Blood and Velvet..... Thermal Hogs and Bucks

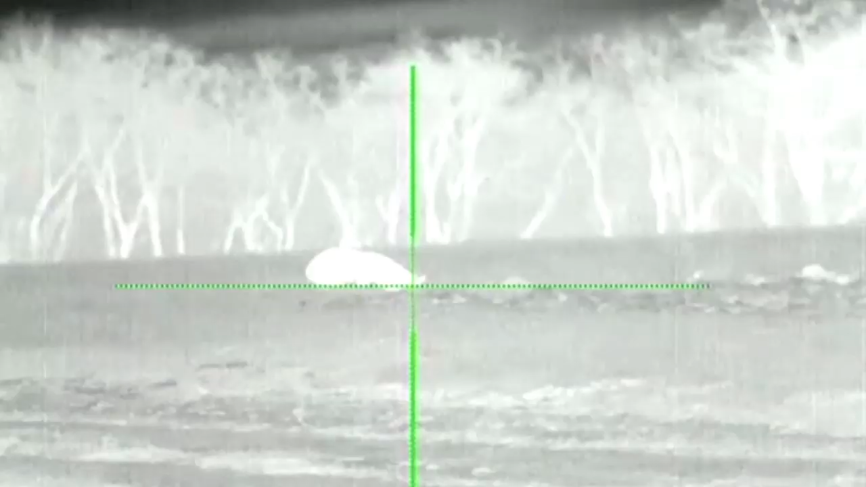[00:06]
We have some nice bucks in velvet to show you a little later. A bunch of food plot and property preparation for the new year. Enjoy this. This is the first hog my dad shot.
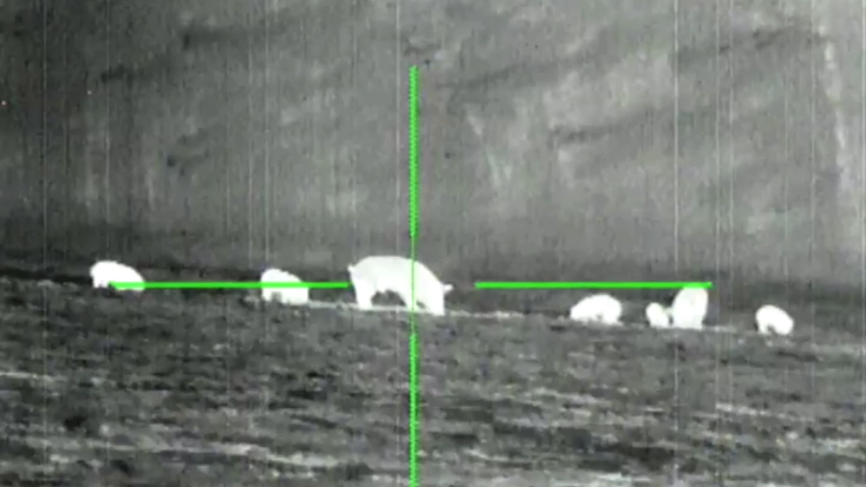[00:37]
Unfortunately the scope powers off after he shoots, but watch here as it powers back on.
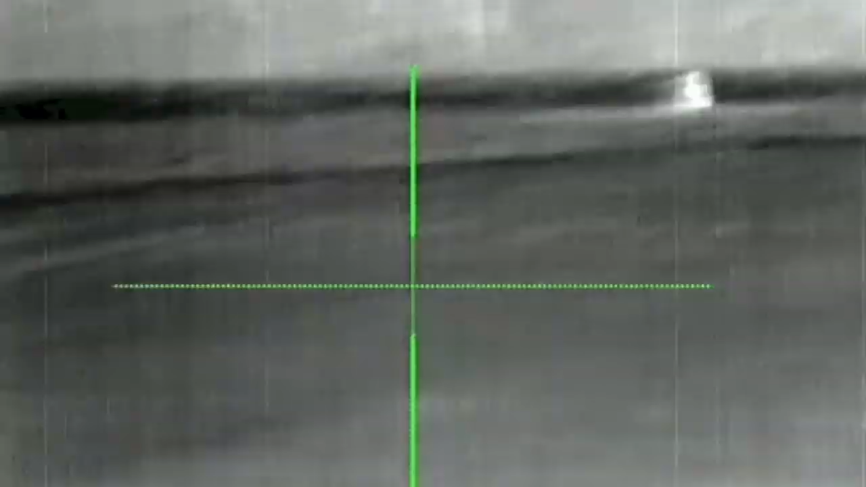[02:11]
And I took off for another field and found these two.
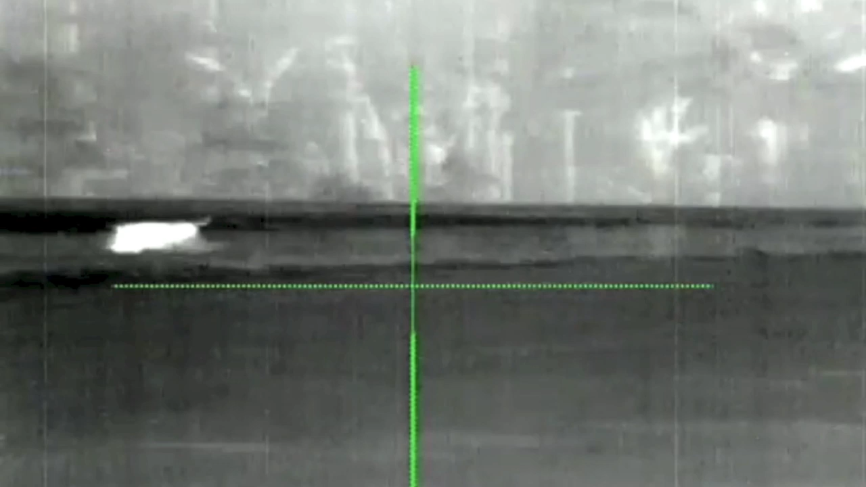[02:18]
One hog down. Now it might look like I'm shooting here, but I held off the whole time.
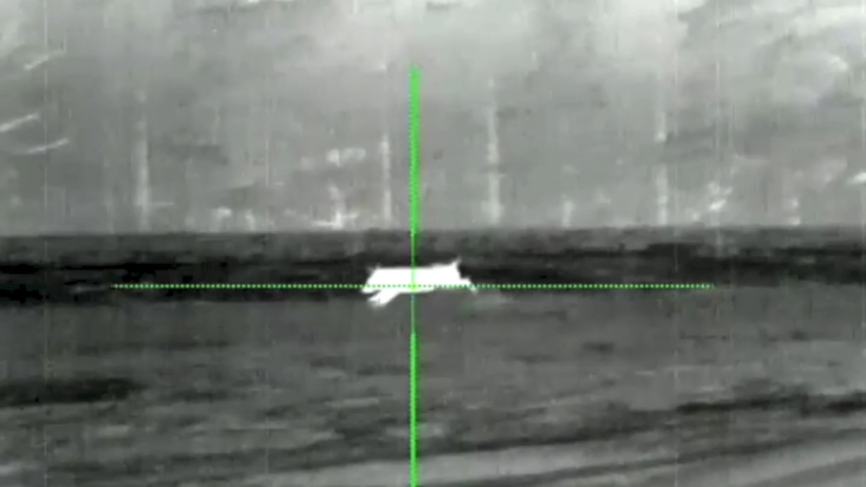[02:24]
I had a suppressor for the first time.
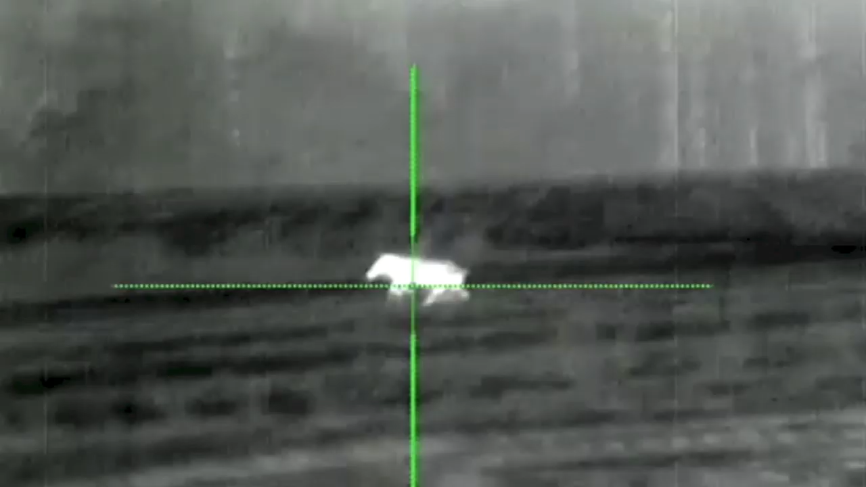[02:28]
I readjust, pull forward, pull the trigger, and down it goes. Watching it back you can clearly see I pulled the trigger with the reticle on the head, which is right now.
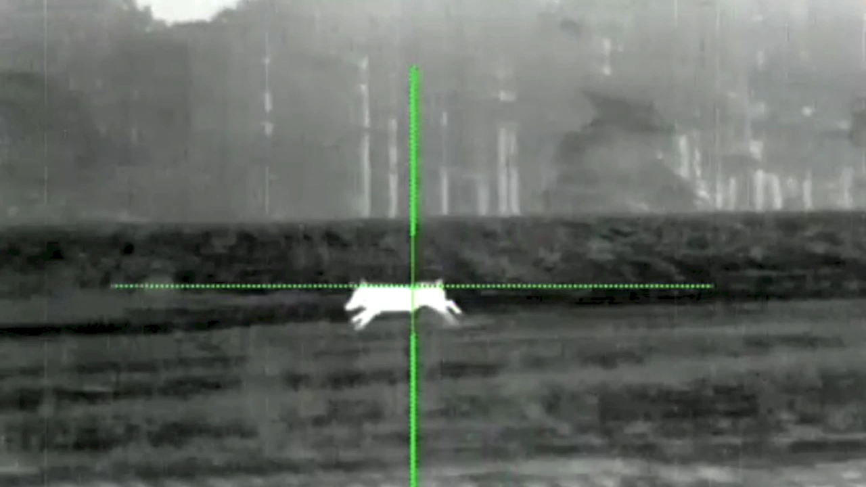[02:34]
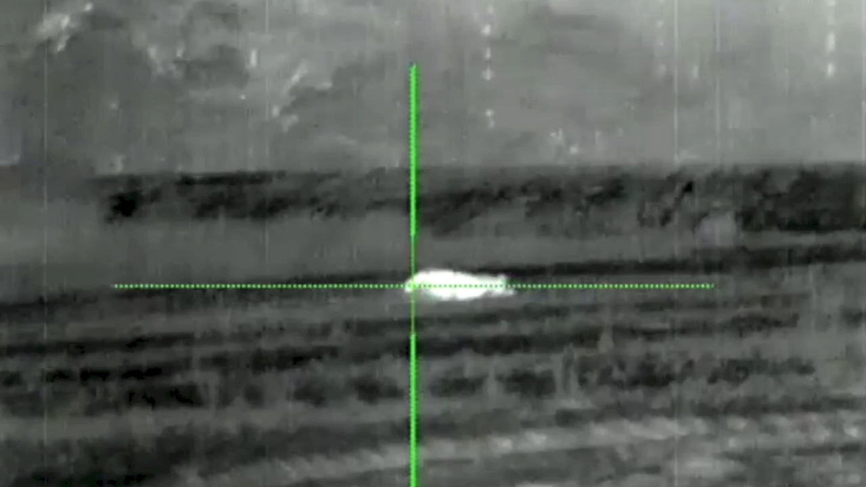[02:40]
And as expected, the bullet impacted in the middle of the body. Fortunately right in the spine.
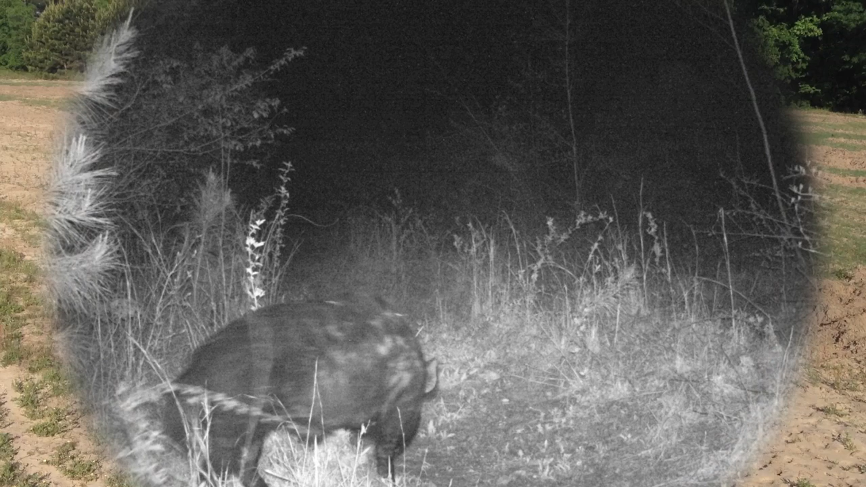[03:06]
Most of them really young. Well, here's some game camera pictures.
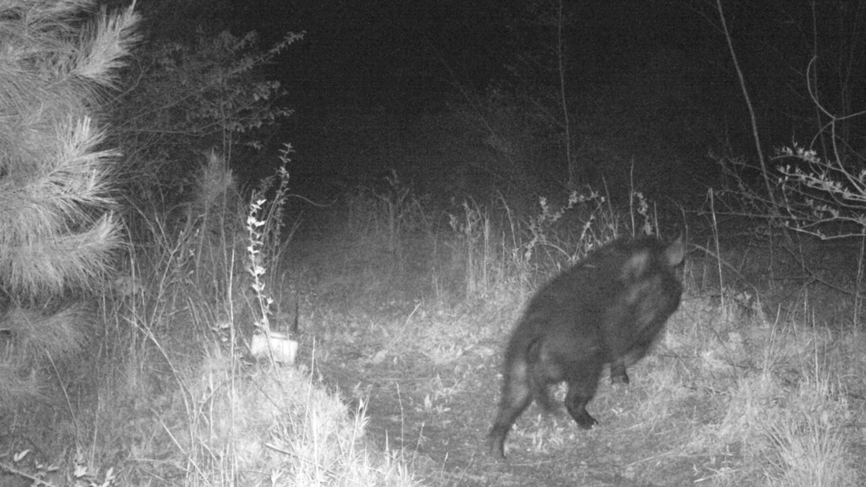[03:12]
Hope you'll enjoy. Over the last, basically late winter, spring on the property.
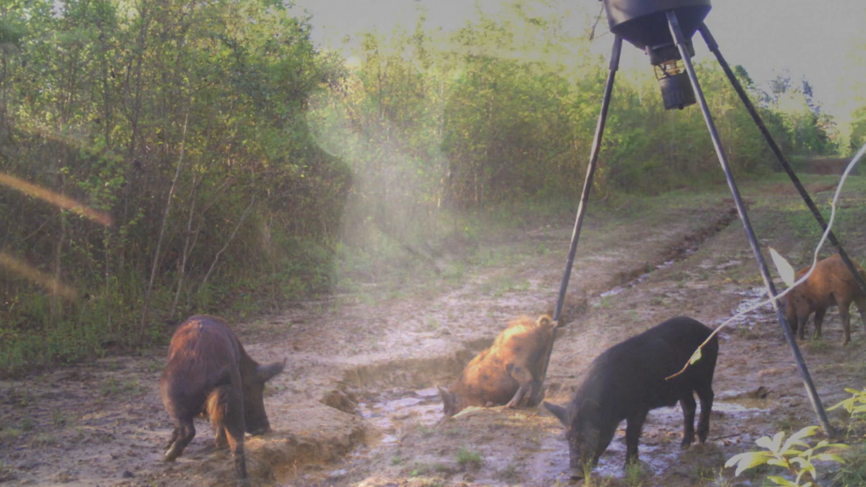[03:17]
This of course is spring, early, early summer.
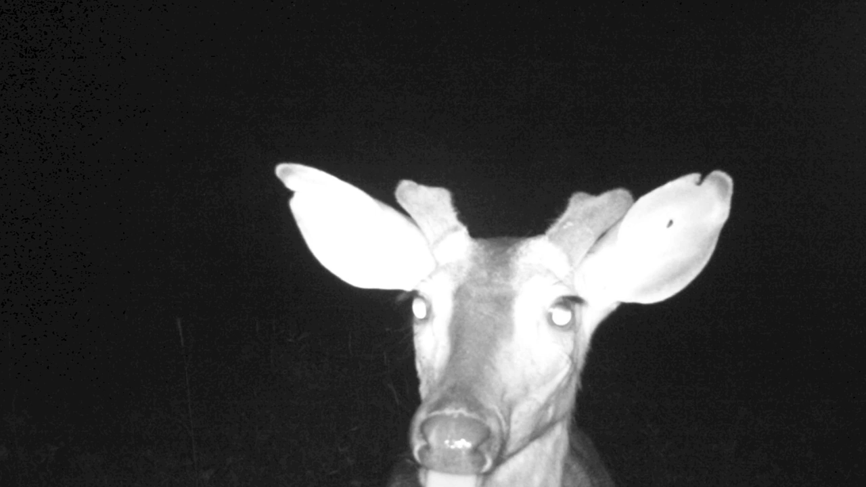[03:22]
Here you can see those green tubes in the back.
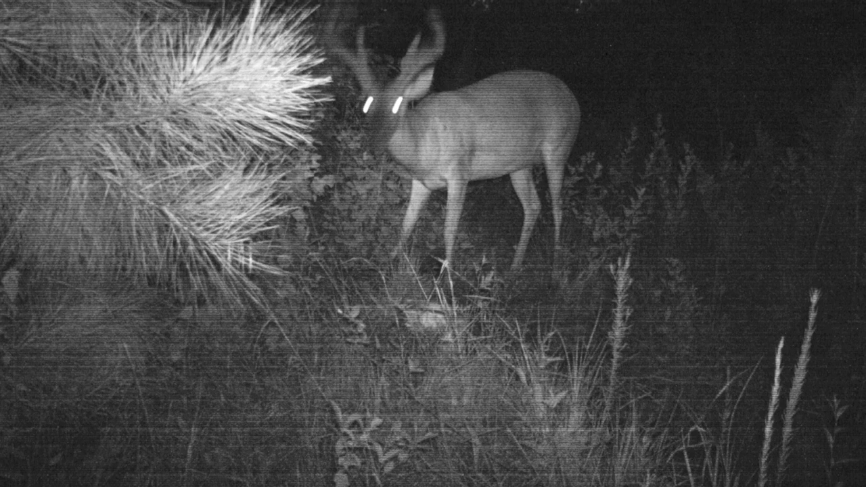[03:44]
And some real nice bucks shaping up.
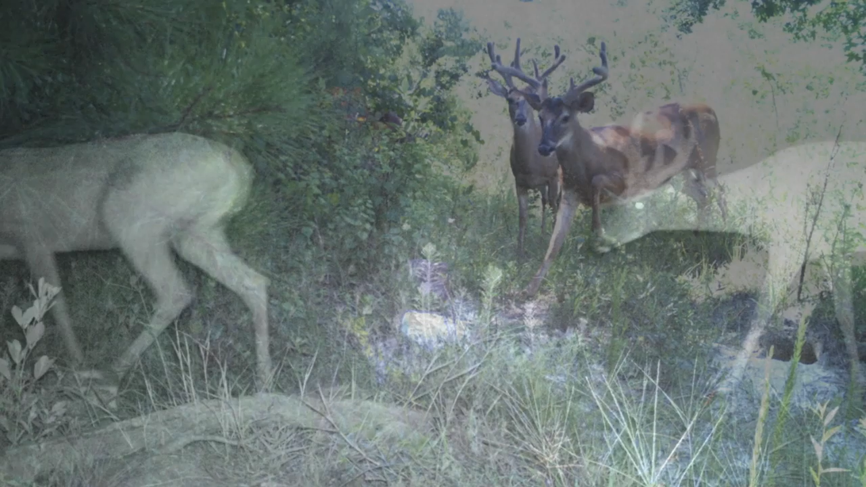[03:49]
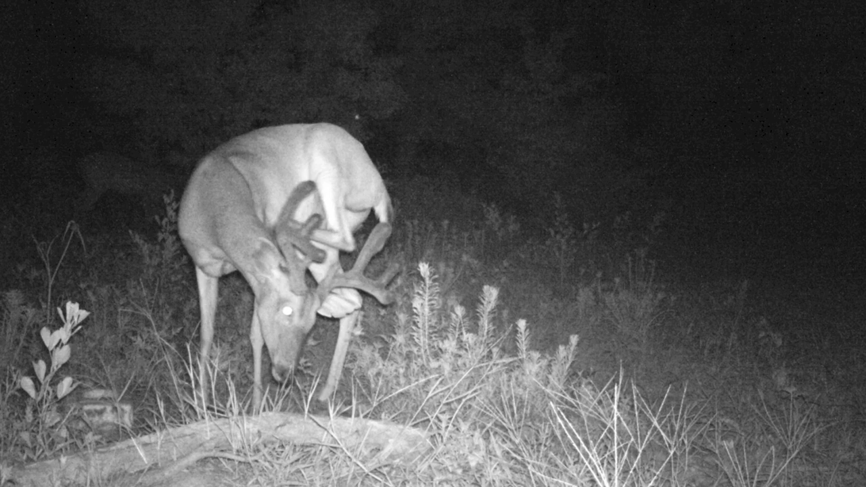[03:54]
Now check out this next picture.
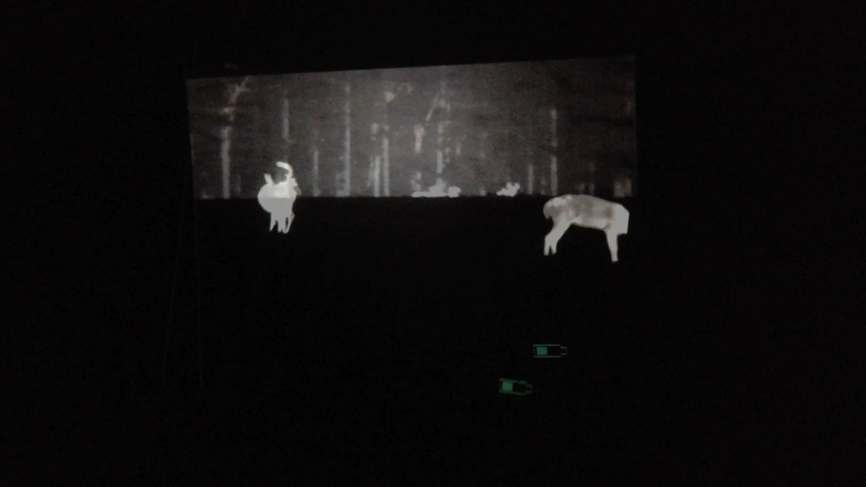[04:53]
Stop started, re-recorded many times. Finally, I scan over to the right,
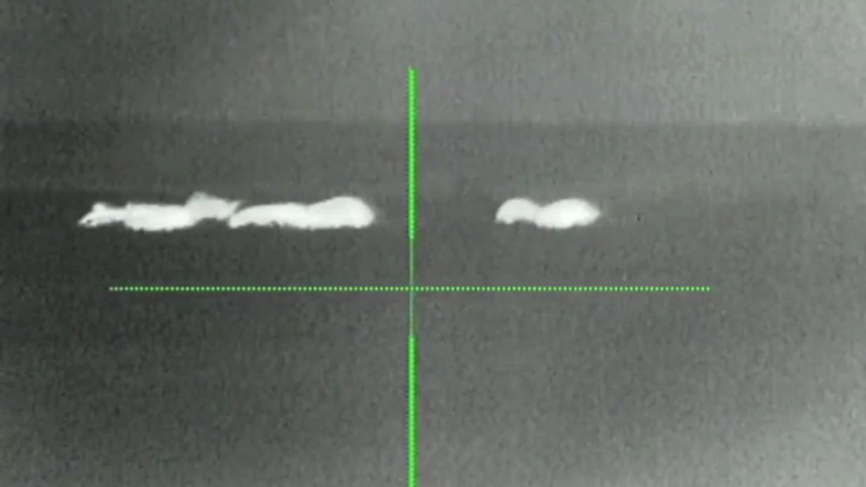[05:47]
And wouldn't you know it, there's these fellows. Hey everybody, check this out.
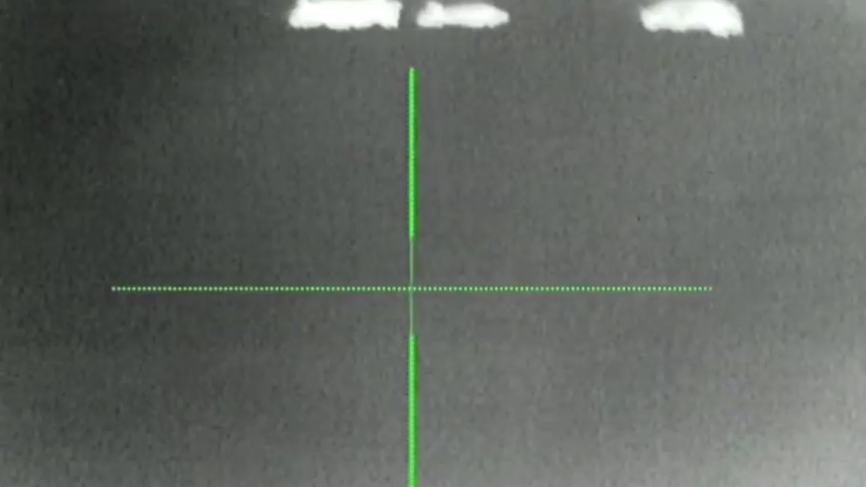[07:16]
Watch the little ones move quickly, right there. And it causes me to get ready to shoot, there.
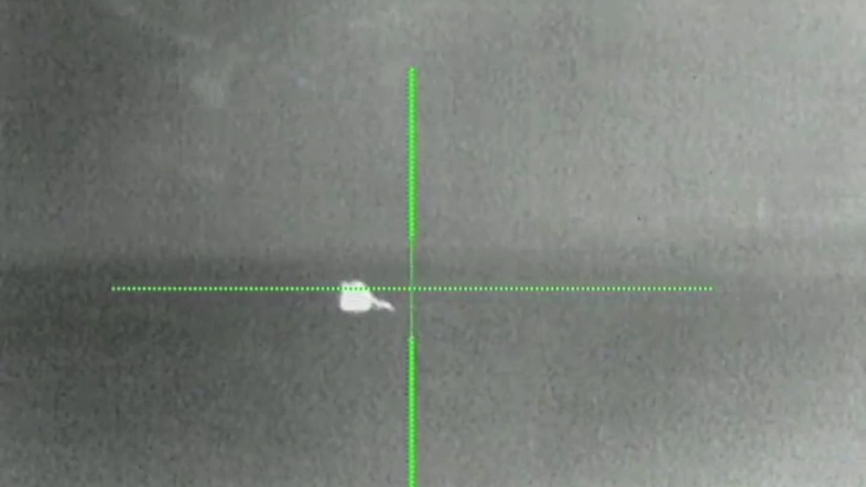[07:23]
Look at the blood pumping out. Aside from that first shot, the very next time I shoot because of a jam in the gun, is right now.
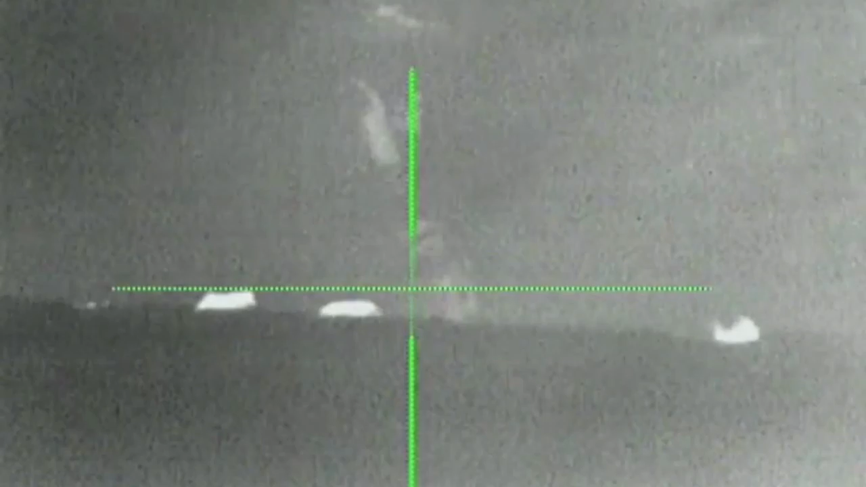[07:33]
I drop one hog, and drop that one.
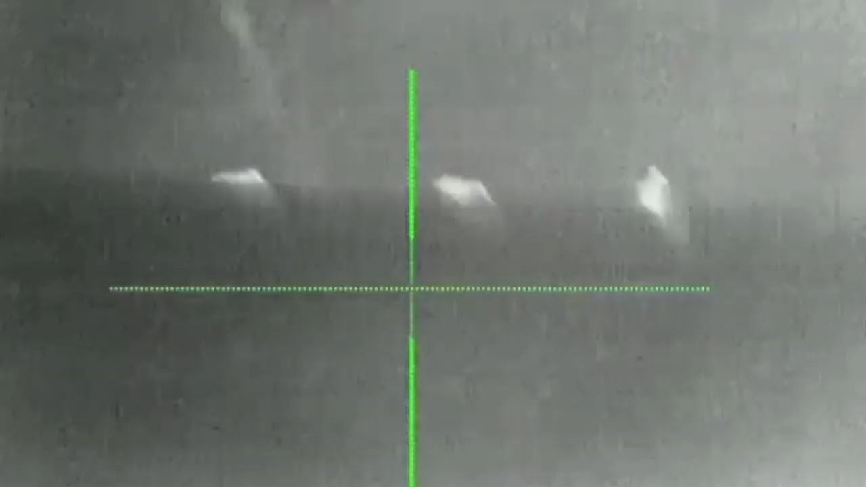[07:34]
Shot behind that one. Here we go again, a little slower.
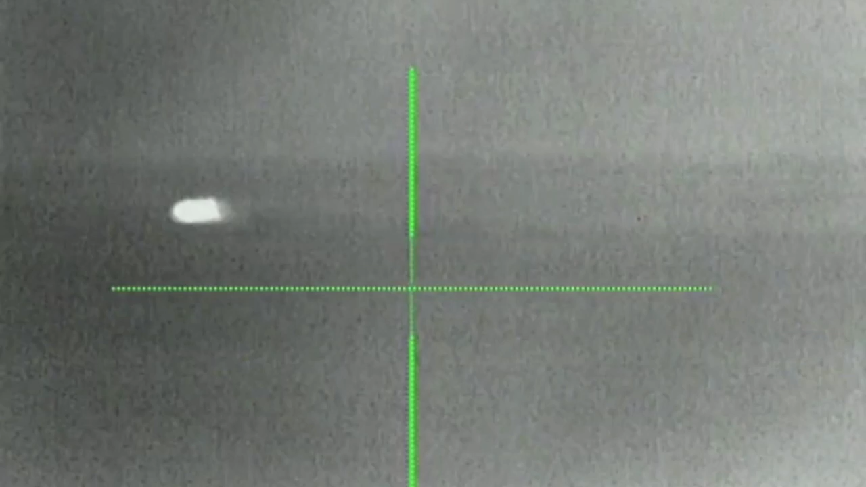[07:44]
Right now I'm clearing the jammed round.